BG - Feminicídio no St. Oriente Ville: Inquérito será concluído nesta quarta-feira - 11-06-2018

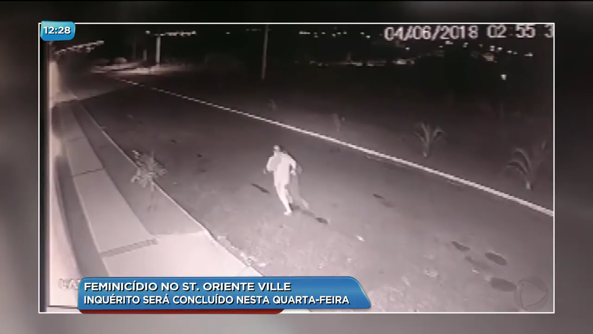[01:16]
Aqui, ele aparece já fora do condomínio e caminha no meio da rua em direção a uma mata.